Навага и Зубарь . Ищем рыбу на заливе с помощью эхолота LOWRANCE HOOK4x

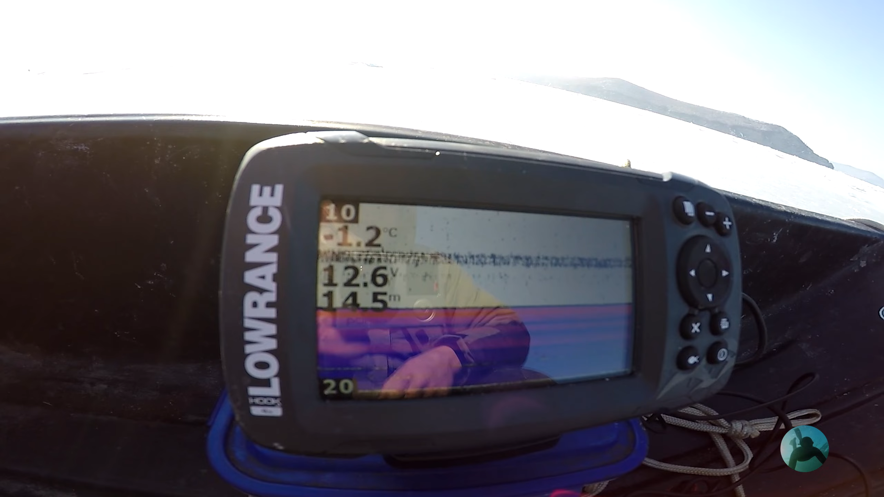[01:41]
On screen: depth 14.5 m
Он однолучевой. Частота на 200 Гц. Как будет подход, я включу еще раз камеру,